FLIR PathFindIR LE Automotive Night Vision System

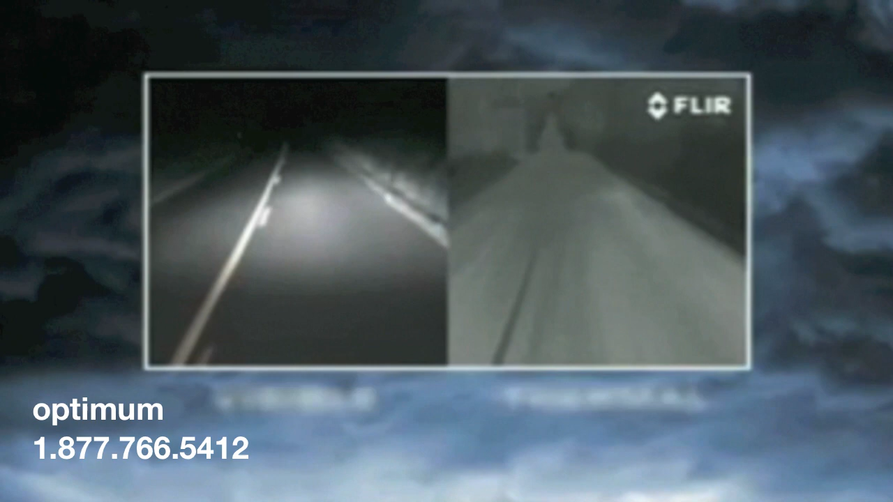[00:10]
FLEAR's Pathfinder LE is a thermal camera that helps officers to see clearly in total darkness, making nighttime driving safer and turning every patrol car into a 24-hour surveillance vehicle.
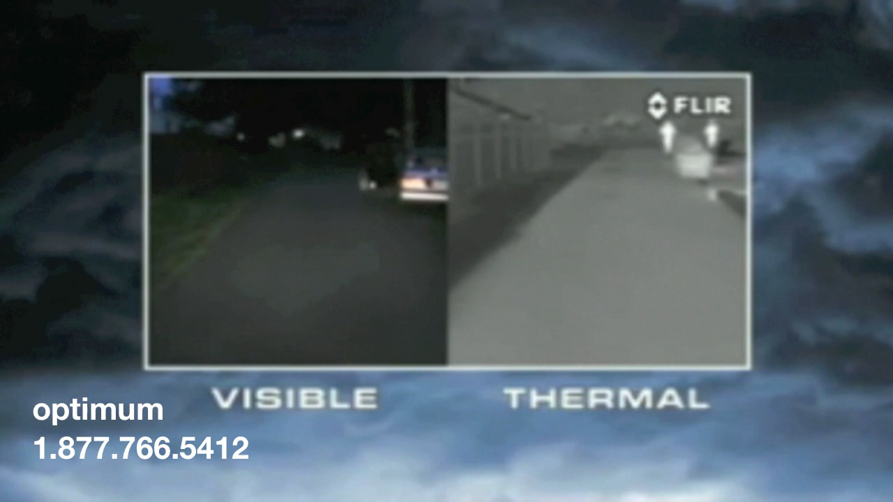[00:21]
With Pathfinder LE, officers can see pedestrians, disabled vehicles, animals, and other road hazards from four times farther away than with high beams alone.
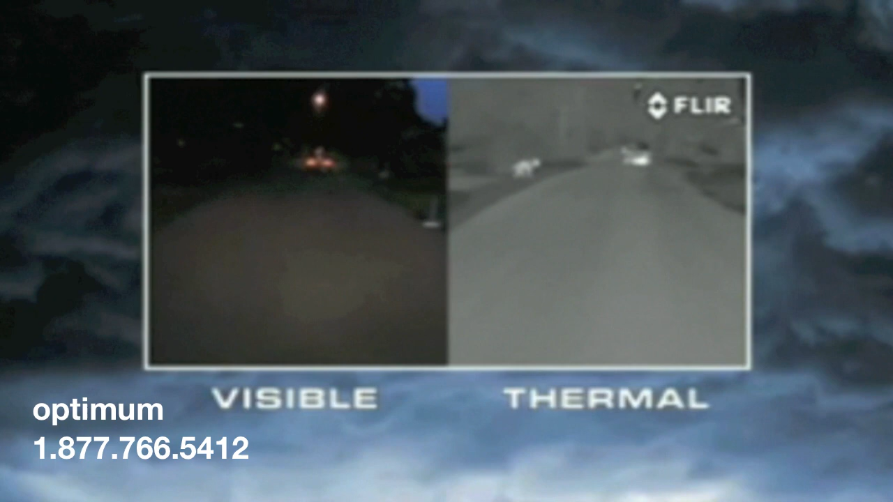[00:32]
Pathfinder LE also makes it easier to see
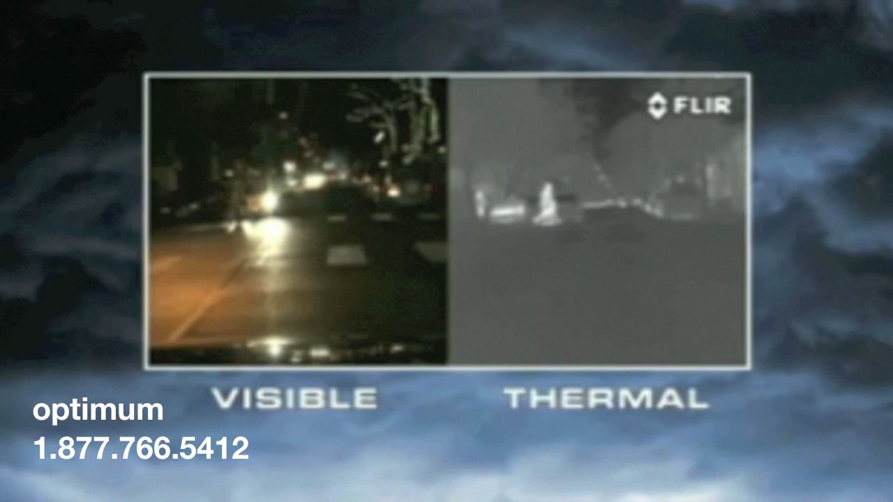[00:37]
potential hazards as they approach the road from either side.
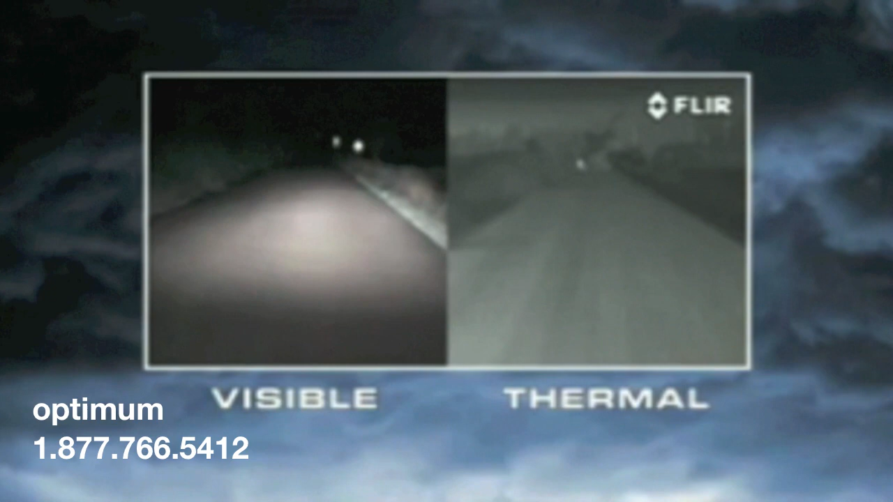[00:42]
Pathfinder LE's thermal imaging technology makes black-and-white TV pictures from heat, not light. Warm objects appear light and cooler objects appear dark, and it's not affected by the glare from oncoming headlights.
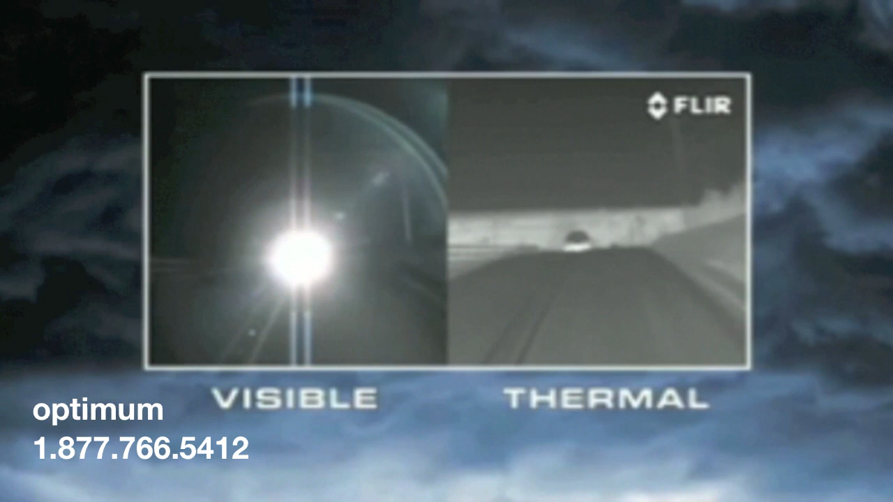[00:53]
With Pathfinder LE,
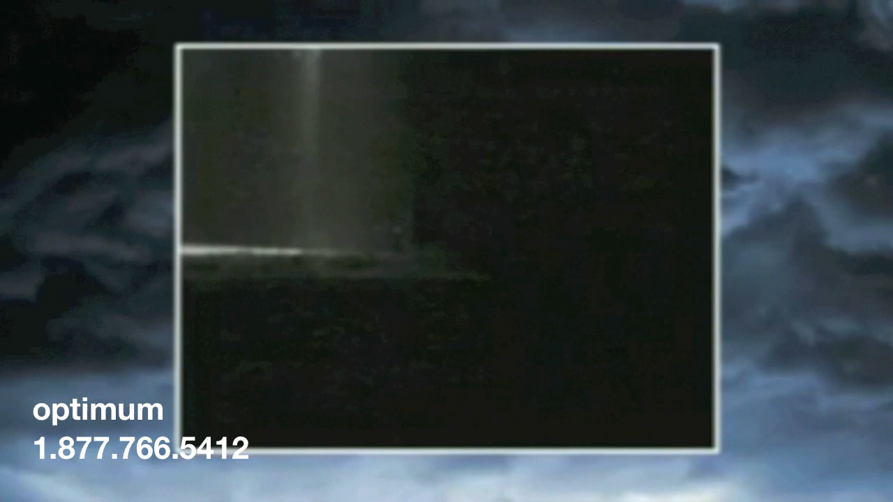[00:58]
officers can see suspects clearly in total darkness, making it easy to monitor suspicious activity without
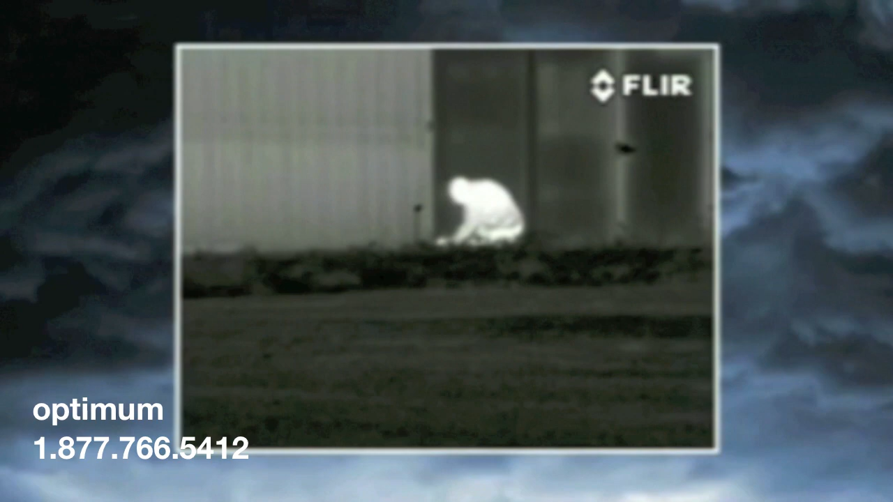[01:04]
alerting suspects to the presence of a watching officer.
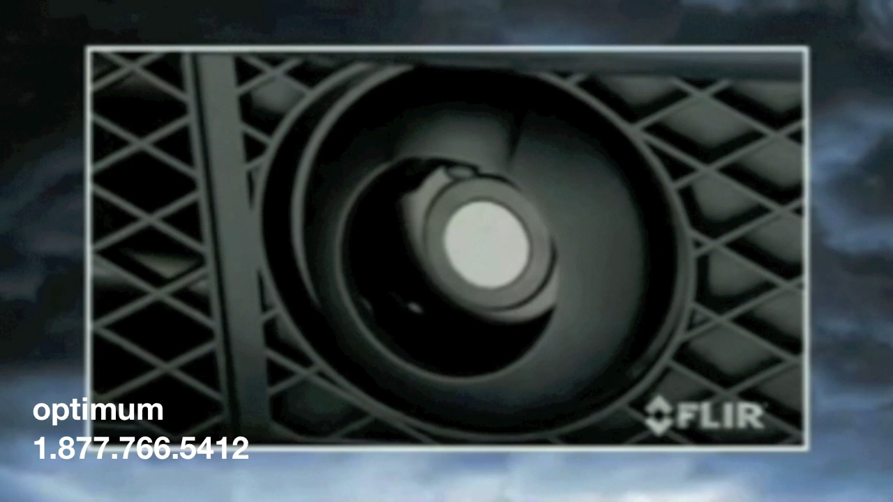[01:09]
The Pathfinder LE thermal camera is easy to install with a simple power-in-video-out connection, and it displays on any monitor with a standard auxiliary video input.
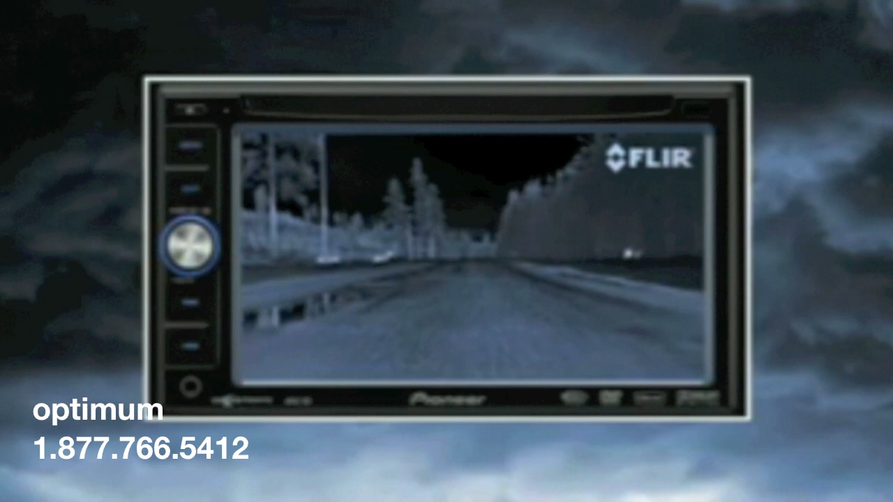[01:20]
The monitor becomes a natural checkpoint when you're driving, just like your instruments and rear-view mirror.
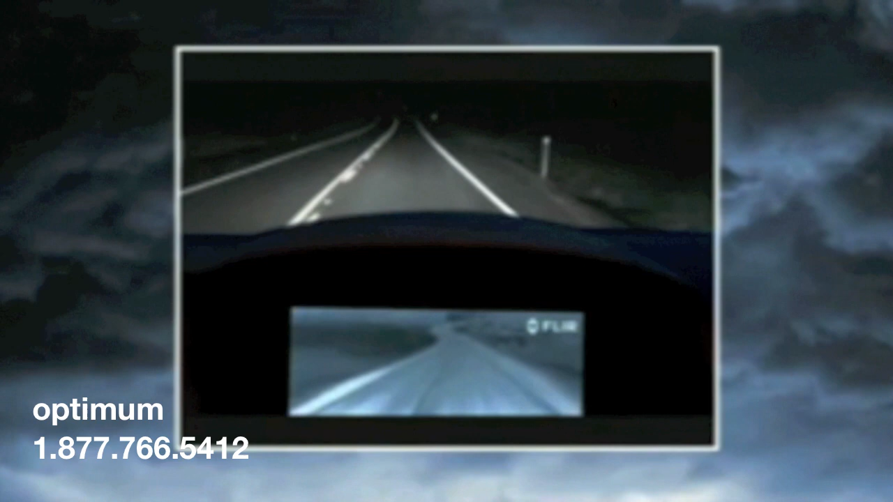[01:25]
A quick glance will let you know what's ahead.
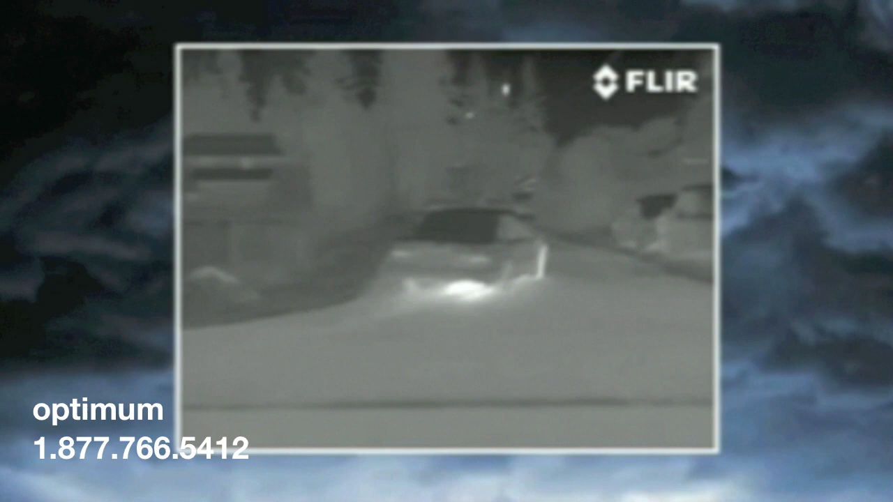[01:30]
Whether engaged in patrol, pursuit, or surveillance, Pathfinder LE helps keep officers safe while they're operating at night.